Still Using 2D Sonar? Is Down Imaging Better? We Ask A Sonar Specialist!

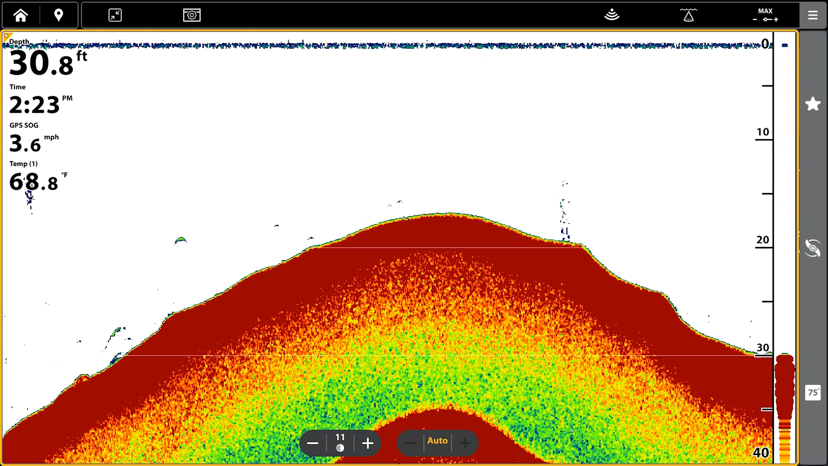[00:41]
On screen: depth 30.8 ft, water 68.8°F, speed 3.6 mph
It's used for a lot of situations. Whereas if you're looking for fish high up in the water column and you're driving on the big engine, 2D sonar will show you a big wide arch. And again, the reason you see that arch is that fish, when he's far away from you, is a little bit further away. As you get closer, he gets a little bit thicker. And then as you run away from him, he tapers away from you. So that's kind of why we see arches. 2D sonar is really good for seeing fish.
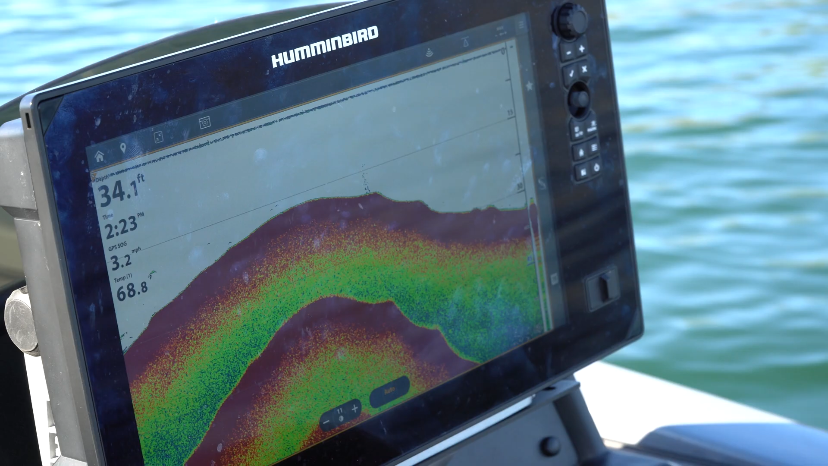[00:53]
On screen: depth 34.1 ft, speed 3.2 mph
And it's really good when you're running at high speed, not missing objects.
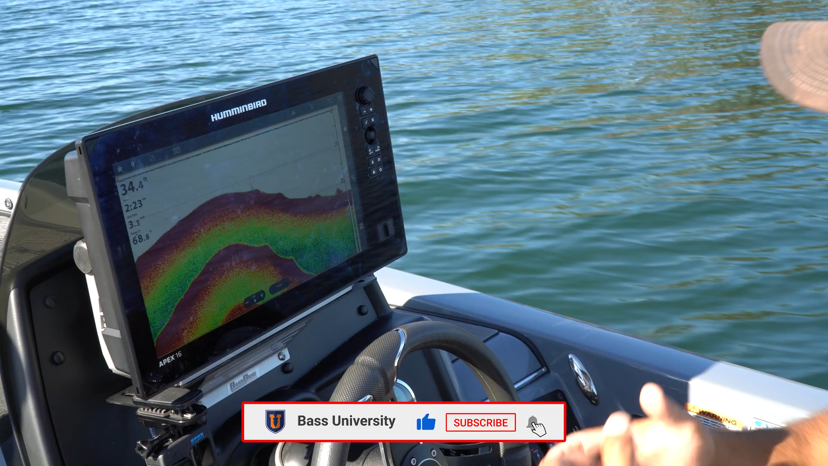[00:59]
So because that beam is so wide, if a bass boat's running 60 miles per hour, it's real easy to miss a brush pile or a small target if you have a little fan beam. Whereas with a big broad beam, you end up picking everything up. So right now, what we're going to do is focus on the 2D sonar screen to get an idea of what we're looking at. I'm going to keep the down imaging screen up to get a reference, just to kind of fact check everything. You can see here in this 2D sonar, it would be very hard to miss that piece of standing timber.
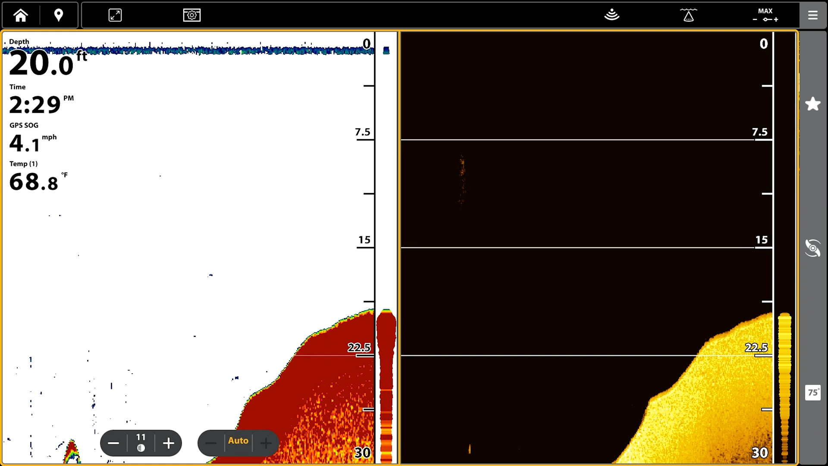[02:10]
On screen: depth 20.0 ft, water 68.8°F, speed 4.1 mph
rock, brush pile, or a pile of fish. And any one of those we want to know about. So that's what 2D sonar does best. You don't always have to know what it is, but you have to know that something is there. 2D sonar is also really good at picking up different types of bottom hardness. You can adjust your own sensitivity. Right here on this apex, we can adjust the sensitivity on the screen. I can back it off so I don't get too much clutter, or I could pick it up really high where I get a little more surface clutter and clutter in the water column. You kind of play with that based on what you like. But when you're trying to find out bottom hardness as it relates to 2D sonar,
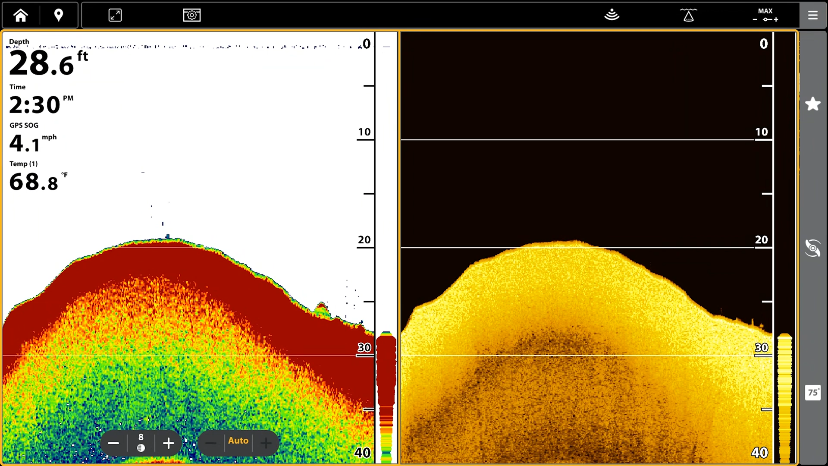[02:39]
On screen: depth 28.6 ft, water 68.8°F
you want to look at the signal strength, how wide the actual first band of color you get is. If it's really narrow like that, it's actually a softer bottom.
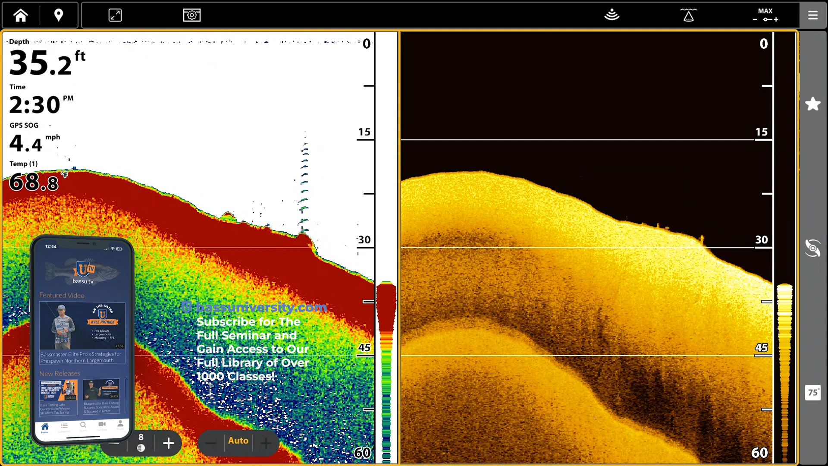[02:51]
On screen: depth 35.2 ft, speed 4.4 mph
If it starts getting wider, it's a harder bottom. And the reason for that is this machine isn't so educated that it knows hard bottom, I'm going to paint you a picture. It actually has to do with how far away we're getting signal. It's the same thing as that calculation I told you about 1500 meters per second. If I'm getting a hard return, if I'm in 45 feet of water, but I'm getting a hard return closer to 55, that actually means it's 55 feet away. That means that bottom is so hard over there that it's still giving me an echo.
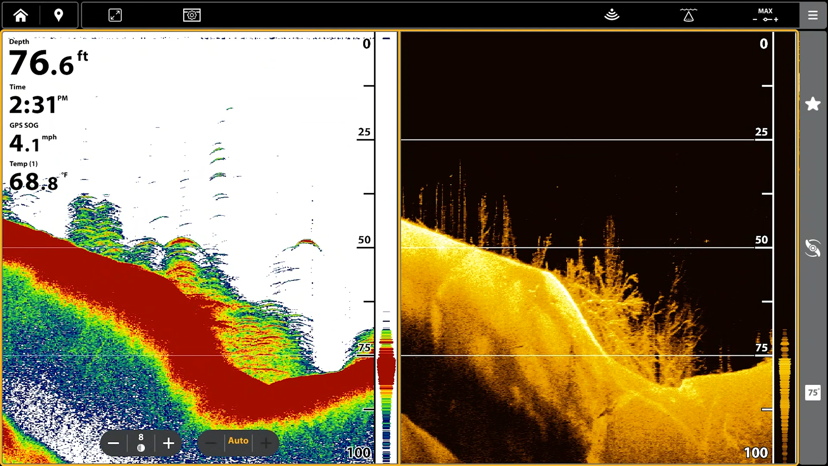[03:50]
On screen: depth 76.6 ft, water 68.8°F, speed 4.1 mph
This is really hard right here, and that's probably from an old river channel that just got washed out. Again, this might not make a lot of sense to a lot of people. They may see all this and think it's fish, but that's where down imaging comes in.